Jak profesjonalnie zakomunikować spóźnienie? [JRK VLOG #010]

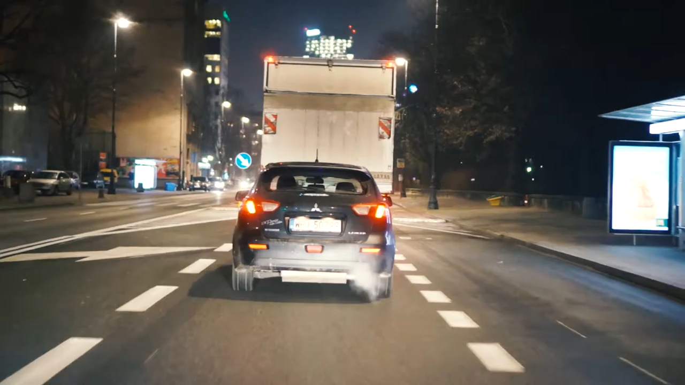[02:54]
Najlepsi to są ci tacy warszawscy kierowcy, co to mają Mitsubishi Lancera.